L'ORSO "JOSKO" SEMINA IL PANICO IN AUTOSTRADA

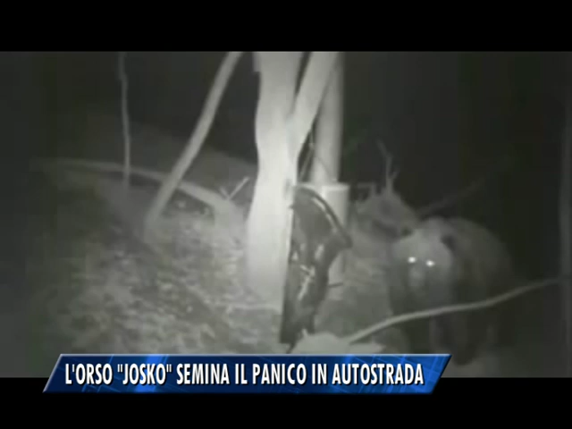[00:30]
Per fortuna non si è verificato alcun incidente perché l'animale, pur di giovane età, solo due anni, ha già raggiunto i 70 chili e non occorre andare lontano nel tempo per documentare simili episodi.